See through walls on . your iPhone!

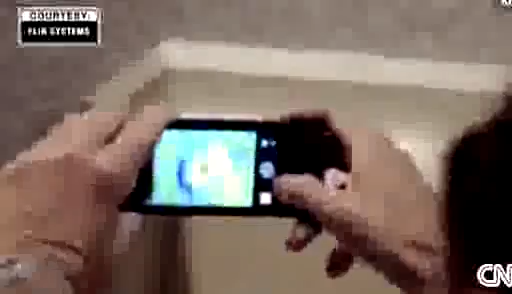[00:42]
Run hot water through your pipes to find a leak.
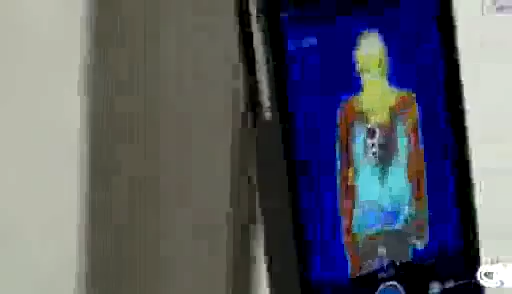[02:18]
Not that techies need an excuse to buy one, but FLIR imagines many real-world uses for a heat-sensing camera.